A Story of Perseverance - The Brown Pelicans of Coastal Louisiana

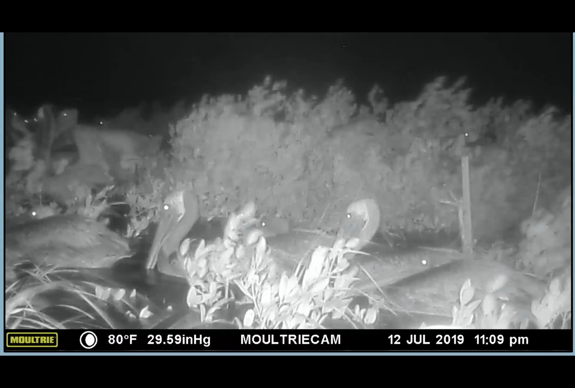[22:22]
oh sorry about that something else that's really cool is we can see and i was not expecting this but this photo was taken during um hurricane berry last year and this gives us an insight of what pelicans do when there is a hurricane hitting them so this pole right here on the left on the right hand side is about four feet tall and there is about two two and a half feet of sitting water just on top of this breeding